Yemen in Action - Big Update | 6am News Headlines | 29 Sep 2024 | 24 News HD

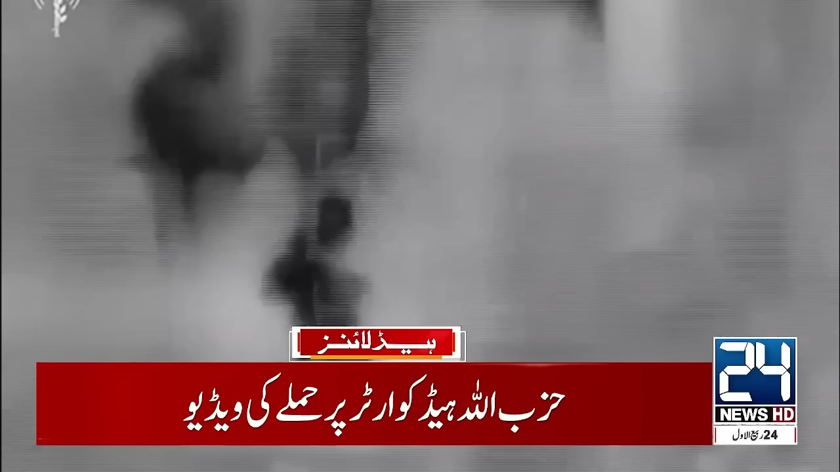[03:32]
اسرائیلی میڈیا نے بیروت میں حزباللہ کے ہیڈکورٹر پر فضائی حملے کی ویڈیو جاری کر دی حزباللہ کا سینٹرل کمانڈ امارت کے نیچے قائم کیا گیا تھا بمباری کا اصل حدف حزباللہ سربراہ حسن نصر اللہ تھے